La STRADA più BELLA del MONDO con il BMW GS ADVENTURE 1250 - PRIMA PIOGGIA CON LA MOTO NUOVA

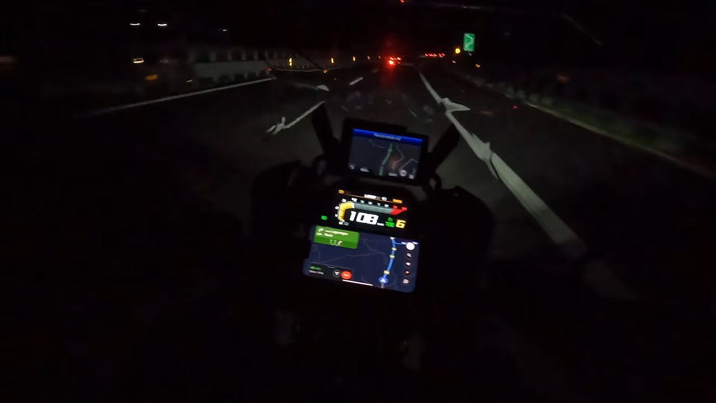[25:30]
15 gradi uscita tra 2,8 km il lago negro 14 gradi siamo saliti quasi a 700 metri non ci fermiamo non ci mettiamo nulla e Sara deve resistere Maratea 31 km stiamo andando al centro di Trecchina